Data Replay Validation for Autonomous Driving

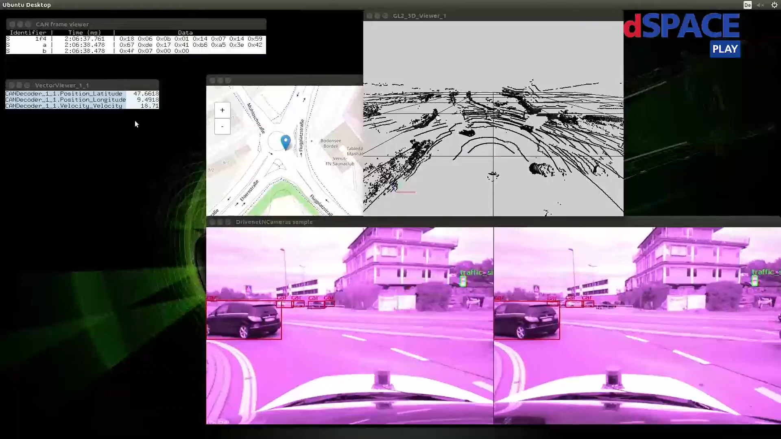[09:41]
And up here, you can see the CAN messages that we sent and, yeah, the position and the velocity of the vehicle, which is decoded from the CAN message. And you can see everything is fed into the device under test in a synchronized manner.
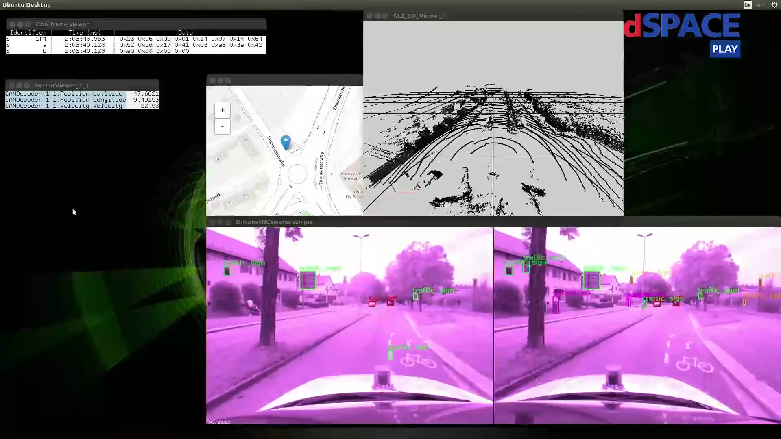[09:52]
And, yeah, the drive AGX really feels like it is in the car. So, our data replay solution feeds all the data into the device under test.